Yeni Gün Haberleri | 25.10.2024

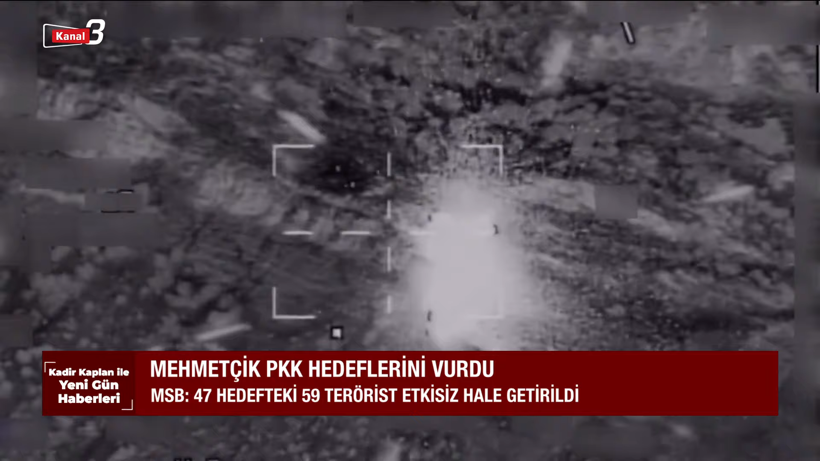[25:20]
5 kişinin şehit olduğu hain terör saldırısının ardından harekat gecikmedi. Irak ve Suriye'nin kuzeyine düzenlenen operasyonlarda hedefler tek tek havaya uçuruldu.